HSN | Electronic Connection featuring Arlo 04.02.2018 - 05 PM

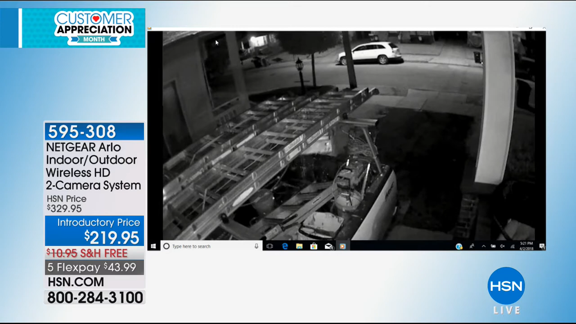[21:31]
And if you are, guess what? You're going to be able to see the person who's breaking into your home. So it's going to help people or the police catch them.
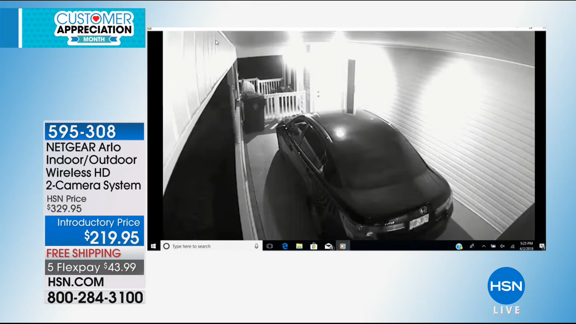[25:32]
A lot of car thefts. Right here, this was a teenager across the street that hit the car and he drove off. They got his license tag number. So there's little videos. It has motion detection, so when it detects motion, it starts recording. You're looking at actual video clips of the recordings that people send in to the police. So these little video clips hold up in a court of law. Right there, you're seeing a guy trying to break into that car right there. And this guy's really creepy. Look what he comes out.
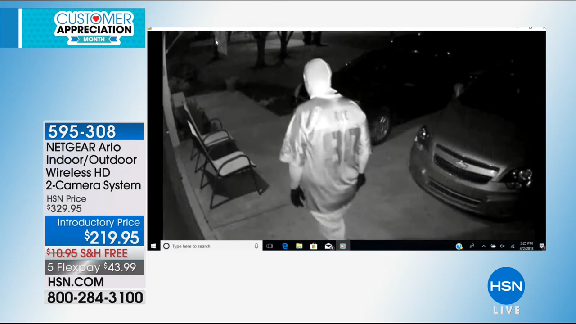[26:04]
He's got a mask on, he's got gloves, and he's walking around someone's property. Now, if you peeked out your windows, it's probably pitch black out and you don't see anything.
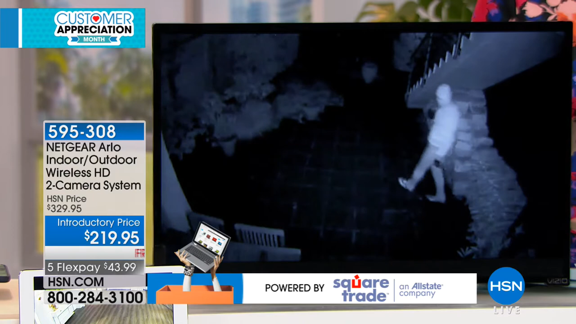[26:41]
If you're wondering where your package is, you can go back and look for your package, and you can see every single person that dropped off a package. Oh, here's another guy. Oh, yeah. Peeking in windows, and you see the Arlo sticker.
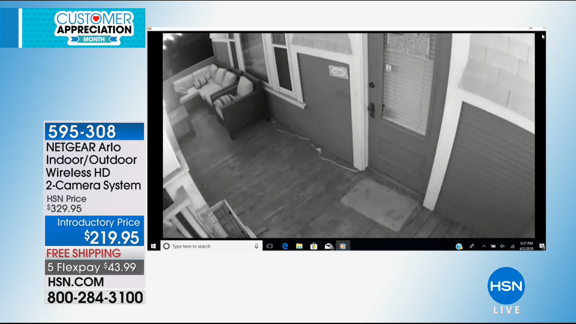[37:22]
You can zoom in on your phone, and then you can download it and save it. Everything you're watching, there's no fees. This is Christmas for this guy. He just comes up and helps himself to the packages, and he's caught.
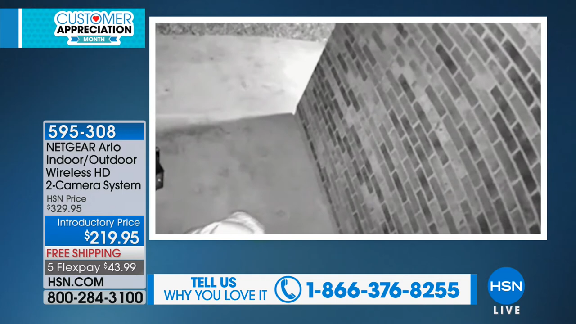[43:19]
We left the house. I didn't feel any, you know, yes, regrets about it. I was able to watch the house from my phone.
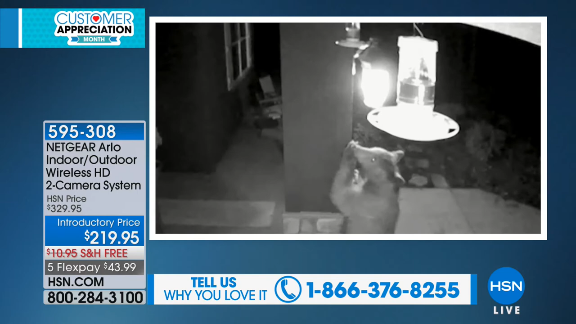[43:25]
Oh, we actually caught an intruder trying to get into the house, and I was able to watch the police show up. Oh, my gosh. Whoa.
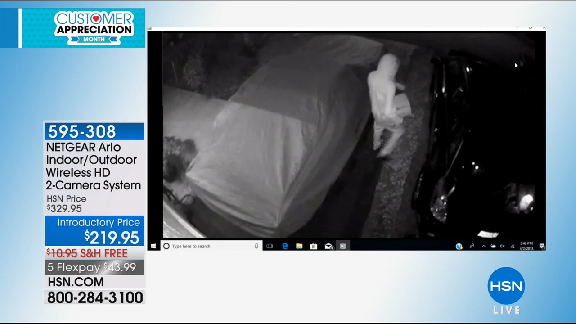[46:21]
But you're getting two, so think about the layout of your house, like maybe your front porch, the backyard, to show your cars. A lot of cars were broken into.
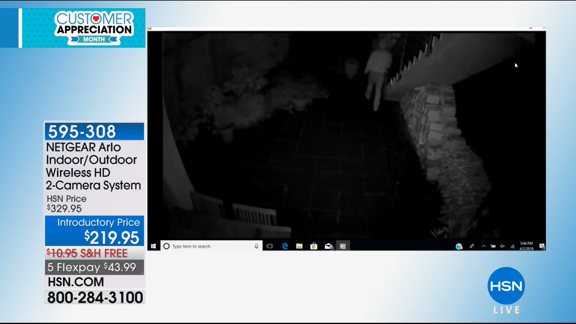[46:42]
Now, when you're looking at it in black and white, that's the night vision. This is the guy right here. He's a worker, and he came back to the people's house that he was working at because he knew they were out of town.
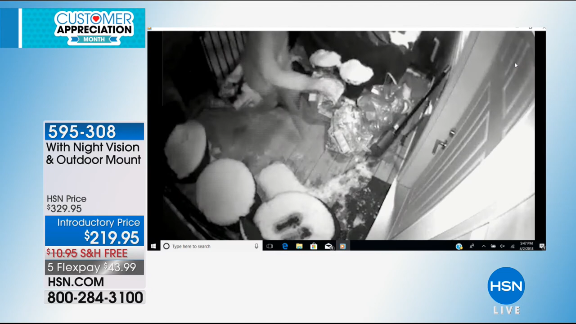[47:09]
But in this guy, okay, the lady's inside sleeping, and someone else comes up and is trying to get into her house. So again, that's the black so scary. And white, this is at night. So if you're laying in bed, you can go on your phone.
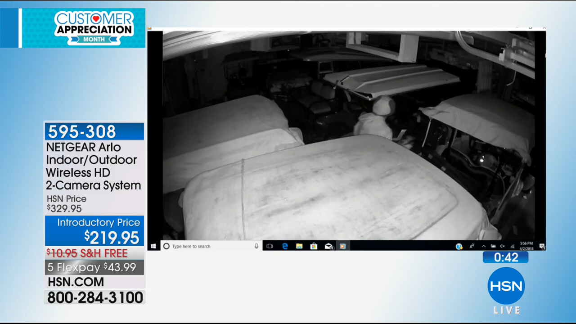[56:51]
I know we've had the worst winter ever. This one's been sitting in ice. It's a live camera. The batteries are inside of it. So check out the tablet right here. I'm going to point it at Connie over here.